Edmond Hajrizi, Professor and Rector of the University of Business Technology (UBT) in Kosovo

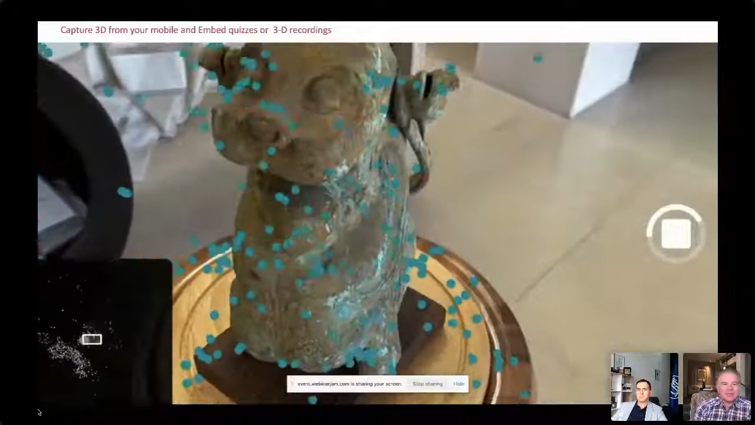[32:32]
And 1.5 minutes, you can see in the left corner what's happening here, right? And there is my digital twin, right?